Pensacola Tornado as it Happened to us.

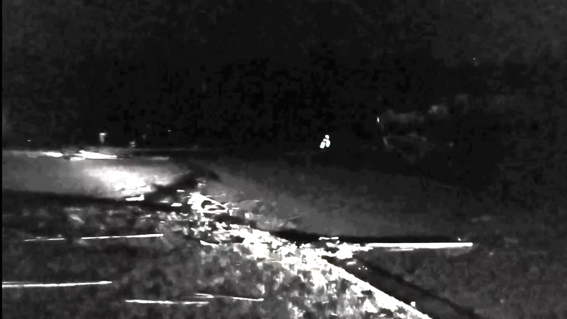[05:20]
Yeah, it's bad. Houses are ripped apart. Definitely a tornado. Definitely a tornado. So just let you know. People are okay, I think, so far. But we'll see. Power lines down on the ground.